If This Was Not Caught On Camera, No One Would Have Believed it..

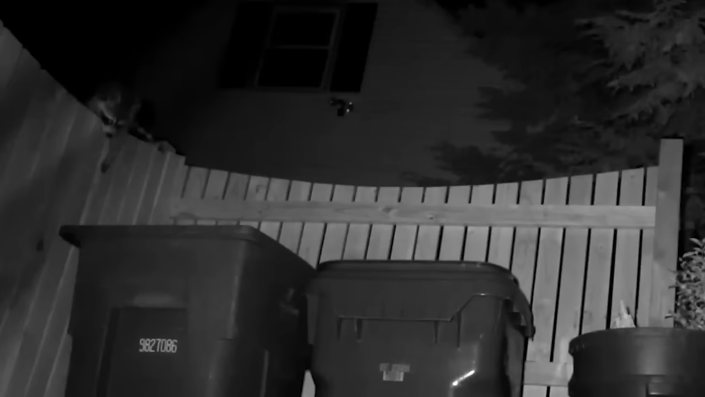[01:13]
You're probably well aware of the mischievousness of the raccoons, and the baby ones are even one step ahead.